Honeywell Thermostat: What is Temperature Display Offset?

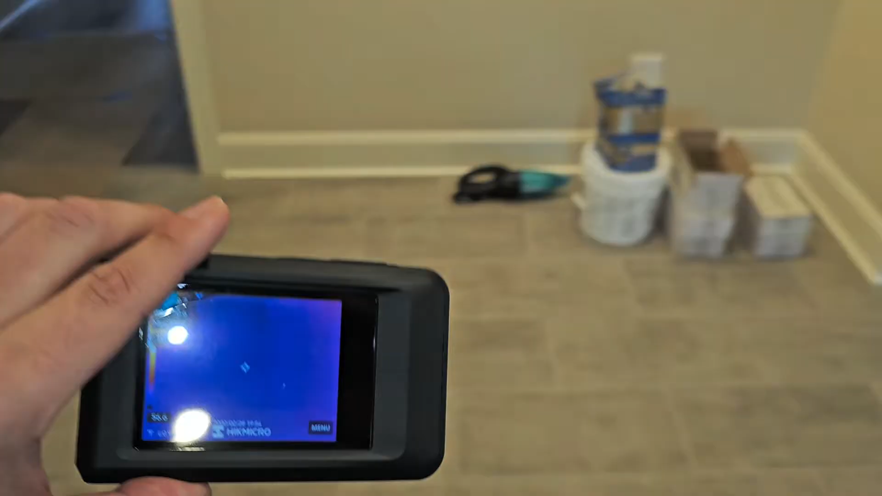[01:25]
Let's just come over here and shoot the floor real quick. This floor is going to be cooler than the wall. It looks like it's 60 degrees.
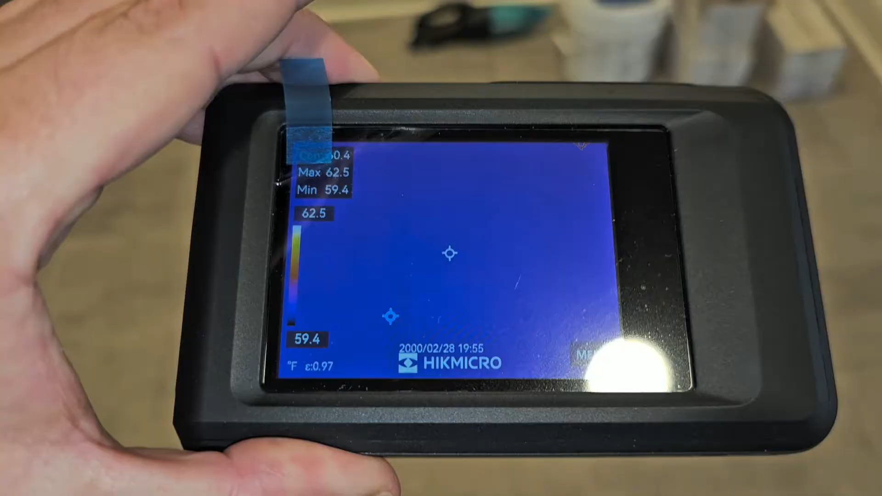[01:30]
On screen: max 62.5°F, min 59.4°F, scale top 62.5°F, scale bottom 59.4°F
All right, 60 degrees. There's that thermostat.
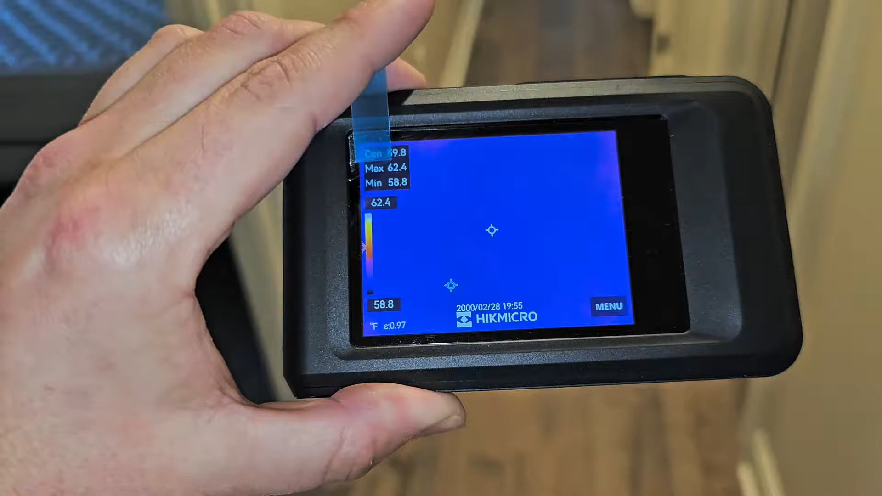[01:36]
On screen: max 62.4°F, min 58.8°F, scale top 62.4°F, scale bottom 58.8°F
Now let's go in here. This room right here.
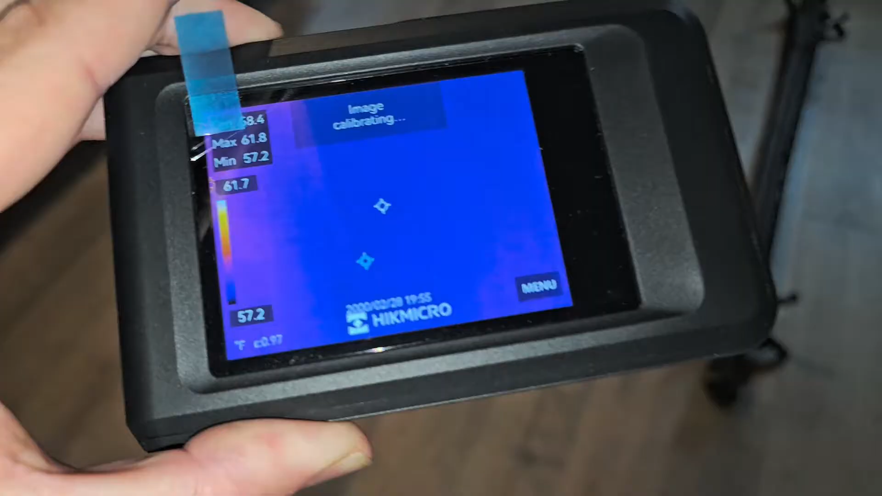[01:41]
And what's it say? Image calibrating. 53. 53.